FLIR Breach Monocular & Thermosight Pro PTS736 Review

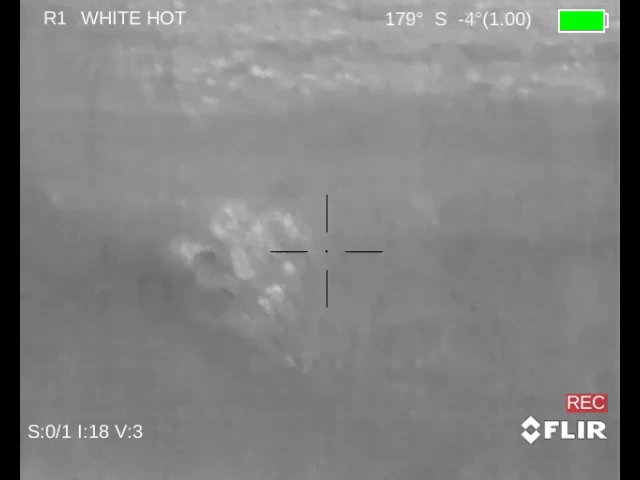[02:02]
The PTS 736 is really awesome.
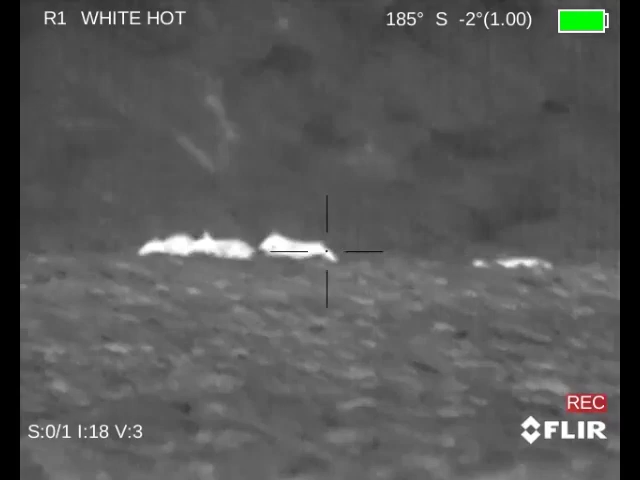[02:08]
I mean, you've got HD view on these things at long distance.
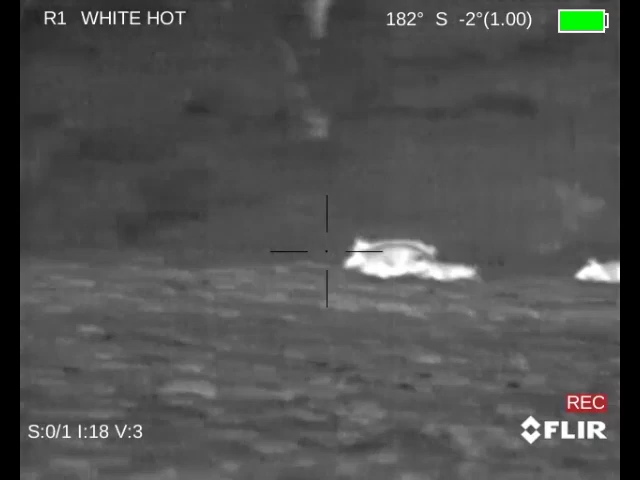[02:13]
All these shots on these further ones are over 100 yards, and it's like most of these optics you're looking at at 40 yards.
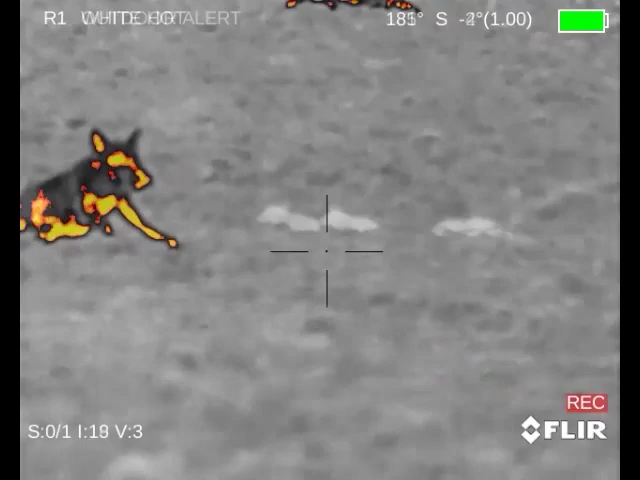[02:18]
You see the outdoor alert mode is a really cool feature. It stands out, kind of an orange tint with black hot.
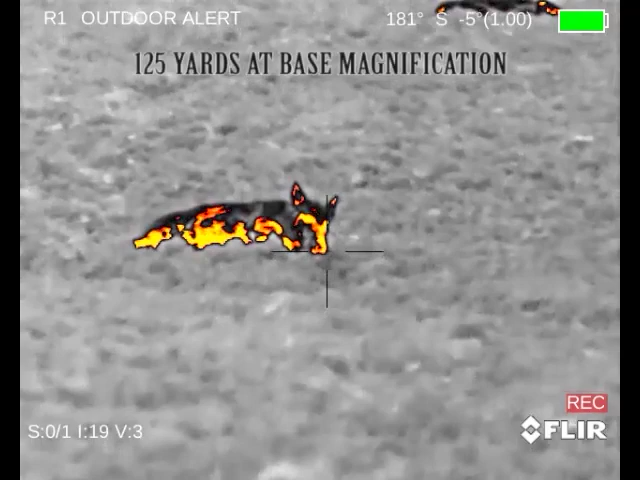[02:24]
So we're at about 125 thereabouts.
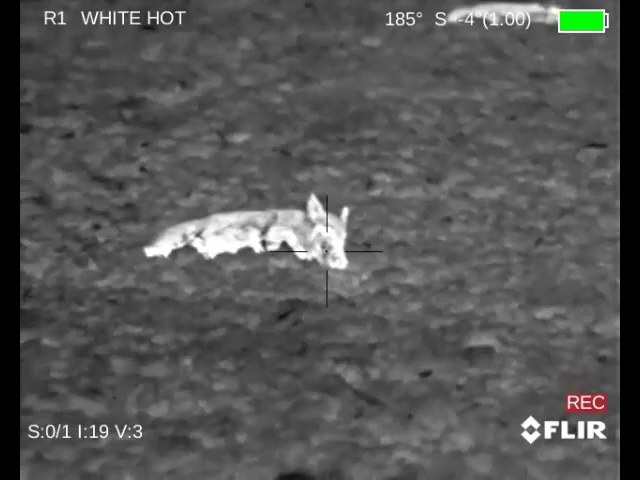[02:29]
We walked it off afterwards, and that's where I've got the figure from.
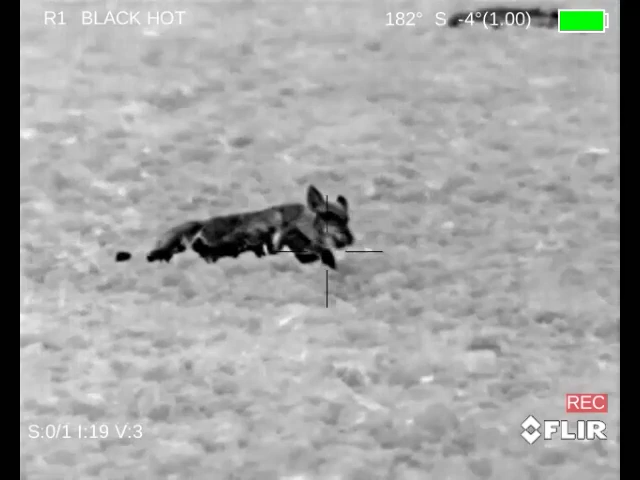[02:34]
So you can see when you go to that black hot, you focus it in. I mean, it's clear as a bell, and he's right in the face.
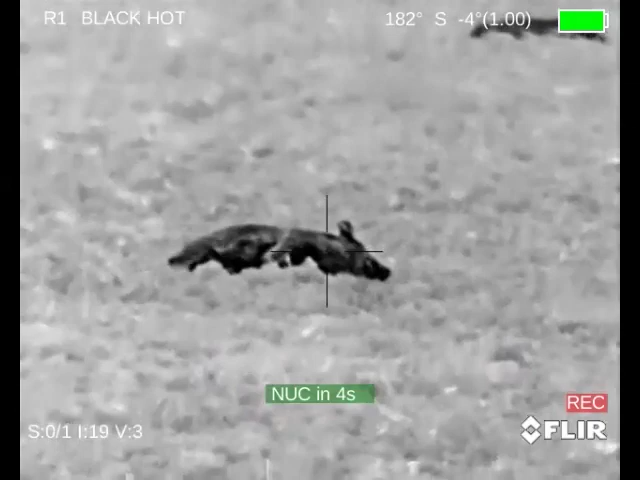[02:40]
And so you can see that's on par with many 640 scopes.
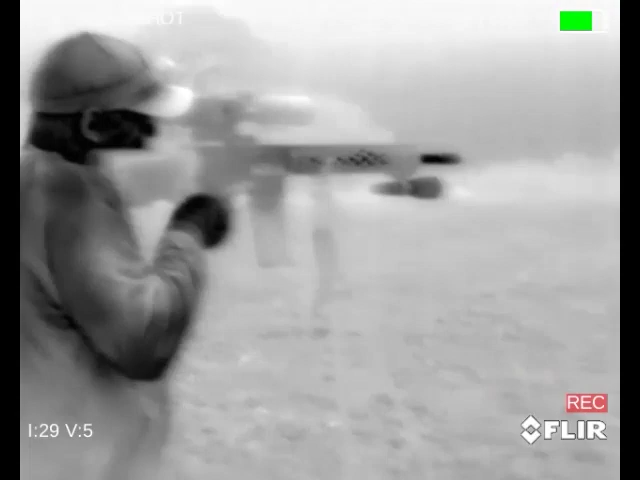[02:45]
Looking through the breech again here, you can see the high humidity conditions in both the nights that we were out with these,
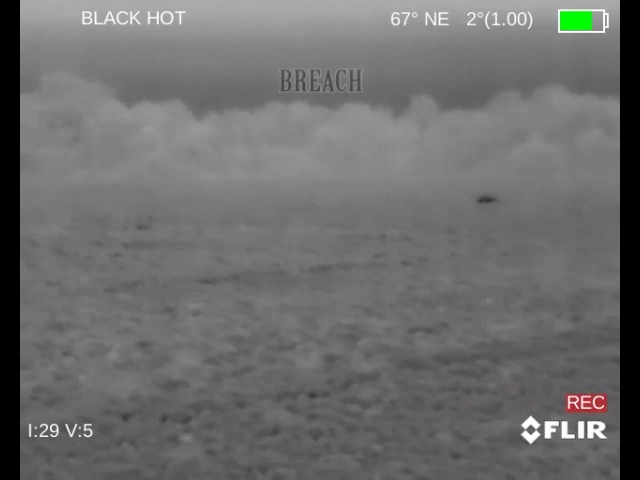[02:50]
both with the cows and on these here. Overall, really happy with these optics.
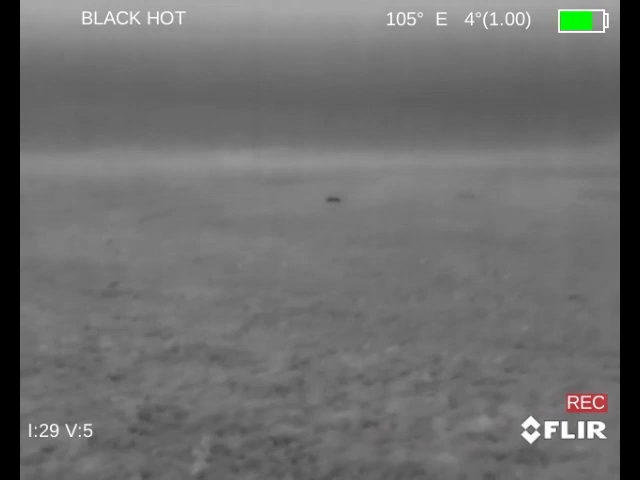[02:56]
You've got onboard recording. You've got a 12-micron 320 core,
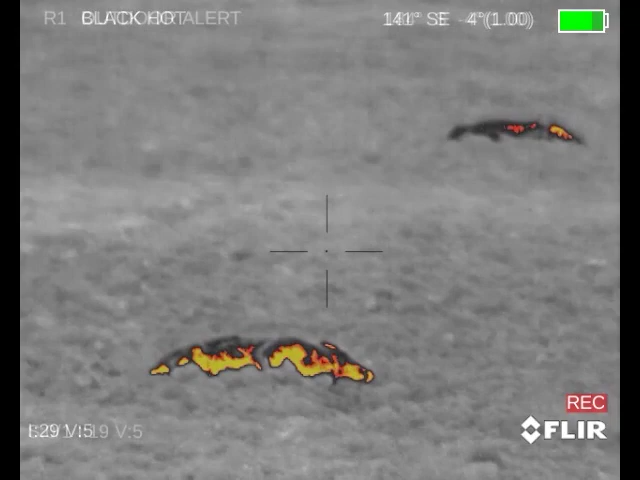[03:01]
very affordable, $24.95 on the breech, $47.95 on the 736.
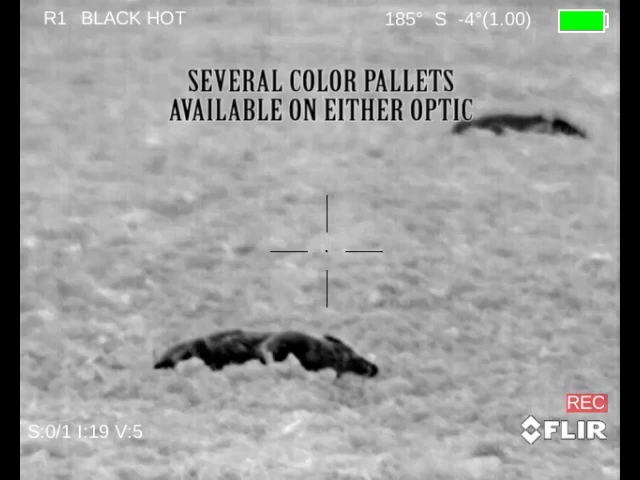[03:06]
You've got multiple color palettes. We're going through some of them right here, several different choices.
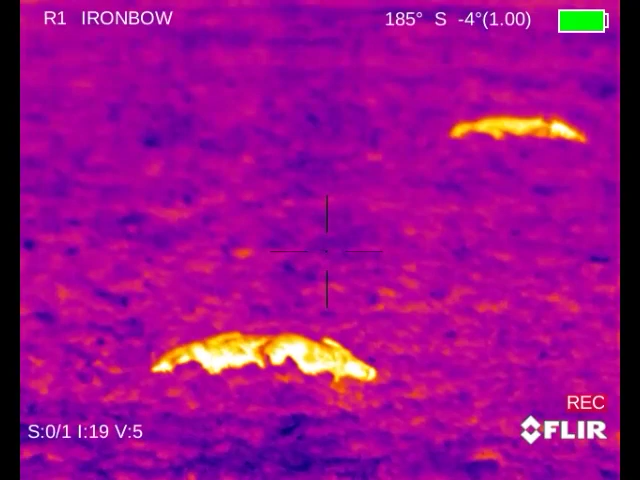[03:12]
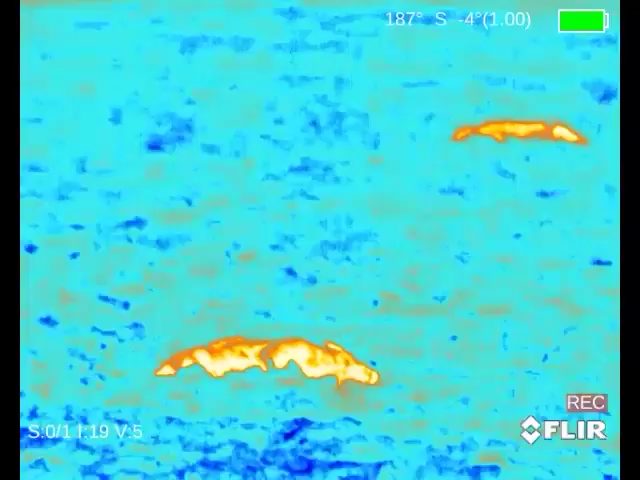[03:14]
Well-built housing, similar in size to the Zeus, $75, American Defense Mount.
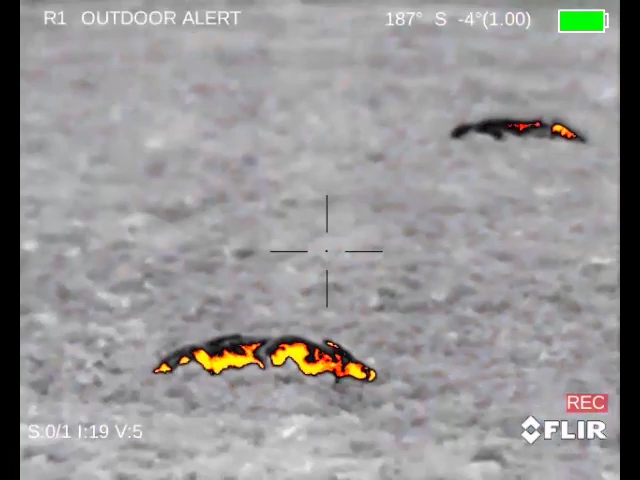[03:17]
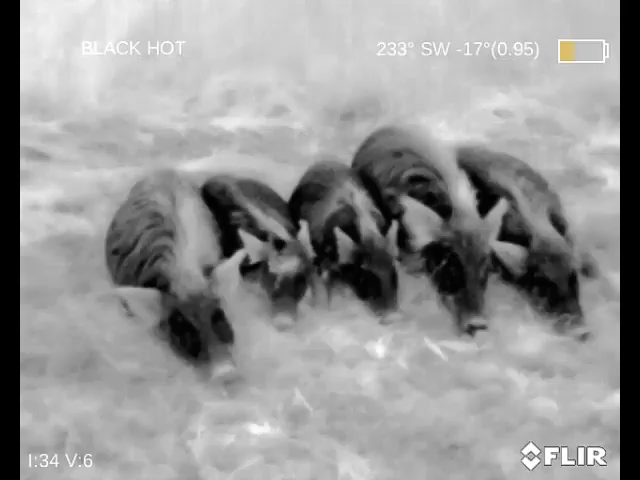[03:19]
The breech is very small, lightweight, 7 ounces and change, about like a PBS-14 but lighter.